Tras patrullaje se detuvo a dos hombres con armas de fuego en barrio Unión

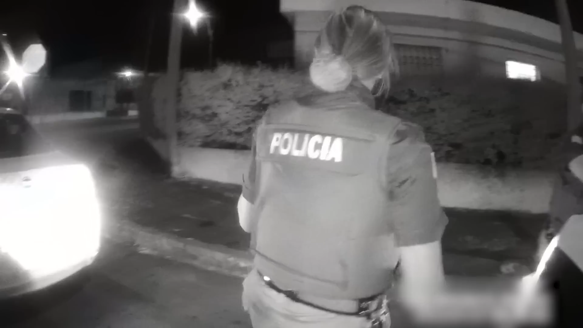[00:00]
Pasadas las 4 de la mañana, un equipo Padoca recorría el barrio Unión interceptó un taxi con un pasajero.
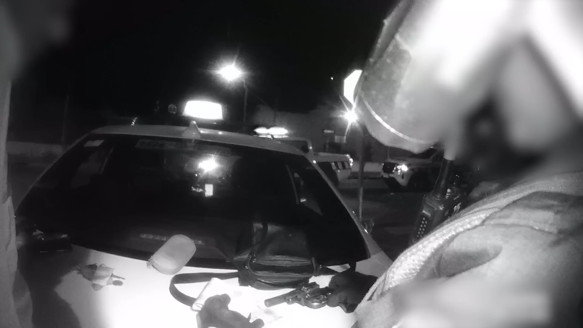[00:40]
Este transportaba además 16.395 pesos. Puestos a posterior ante la justicia, fueron condenados como autores de un delito de porte y tenencia de arma de fuego en lugares públicos,
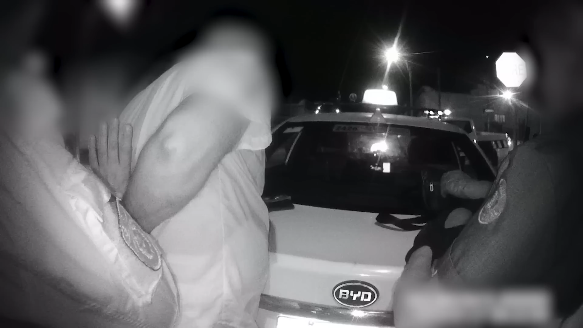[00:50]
a la pena de 4 meses de prisión, que se cumplirán en ambos casos en régimen de libertad a prueba.